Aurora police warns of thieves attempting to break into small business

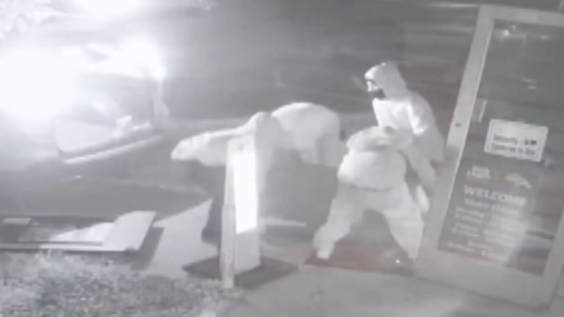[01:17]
Thieves used a chain to rip out an ATM bolted to the floor.
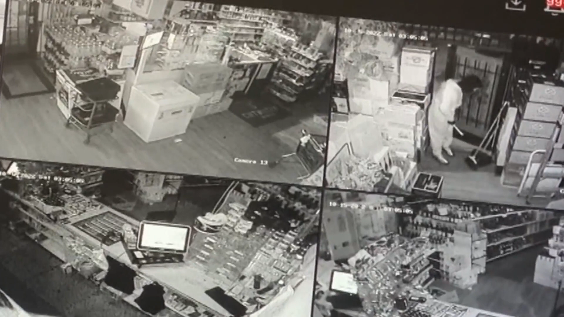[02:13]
They do know they're armed, connecting a recent break-in situation where a large amount of guns were stolen to the same groups,